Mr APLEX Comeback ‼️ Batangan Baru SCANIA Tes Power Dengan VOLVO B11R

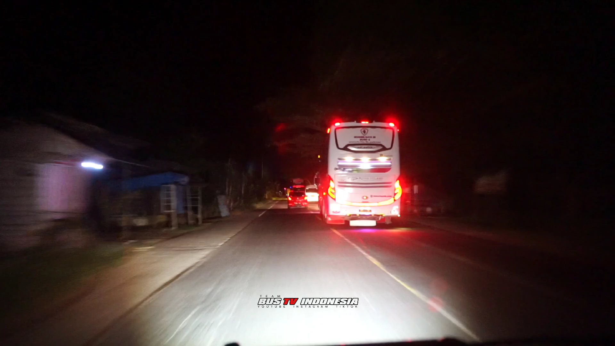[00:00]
Bapak bisa masuk overtaik truk AIS di tengah Ini menyulitkan kita juga sebenarnya Harus ekstra hati-hati Di jalan truk juga cukup panjang ini Di track lurus sungai raya Ini bis dari Banda C tujuan ke Medan
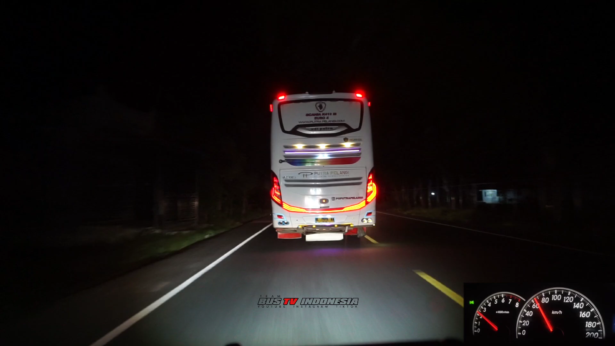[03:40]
Jarak ulmu sekarang di kisaran 25 meteran di depan putra pelangi. Kondisi sekarang, eh, jam sekarang jam 3 lewat 15 menit. Itu memang udah keluar jadwalnya truk jalan. Jadi udah padat lalu lintas emang. Ih, udah rapat lagi.
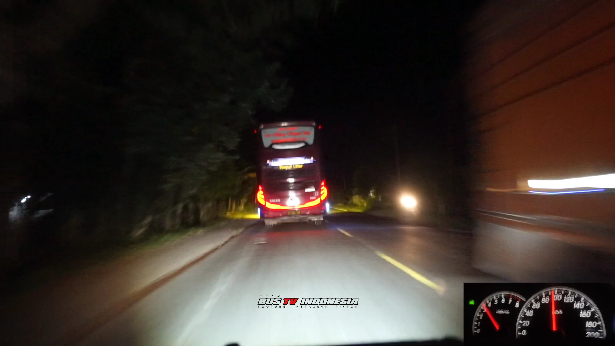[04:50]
Untuk pul-pul sekarang lari di 100 meter per jam. Jarak putra pelangi kisaran 25 meteran di depan. Ada kendaraan pribadi di depan Volvo.
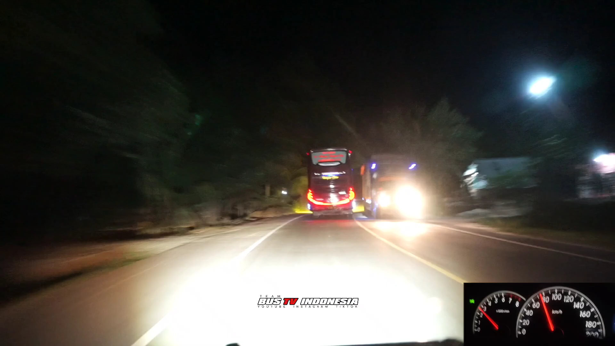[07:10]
Udah santai nih Volvo ini emang. Terasa dia. Udah semakin jauh udah sekarang ini ya.
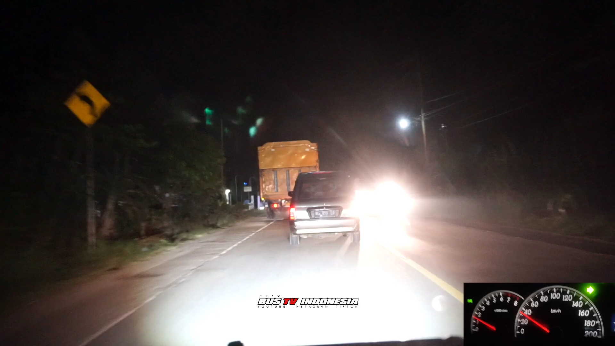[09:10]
Oh berhenti juga itu Berhenti dia Disembati itu berhentinya